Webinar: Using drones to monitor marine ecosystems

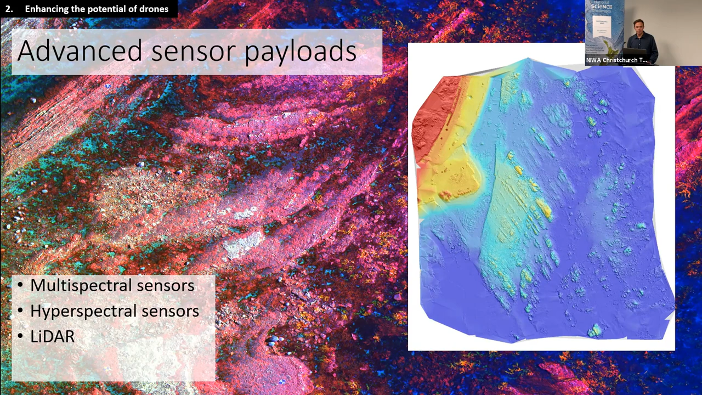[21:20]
the real rift that has occurred along there, where you've got quite different levels of uplift on each side of that wall. But thermal imagery as well. Thermal imaging cameras are being used on drones more and more as well. And in this case, it's another shot of ORO towards the end of a sampling campaign,
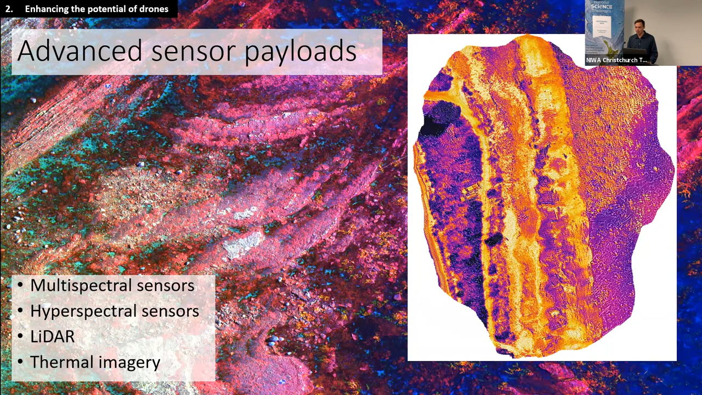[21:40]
just to test the usefulness and potentially a useful product for examining thermal stress and marine coastal ecosystems.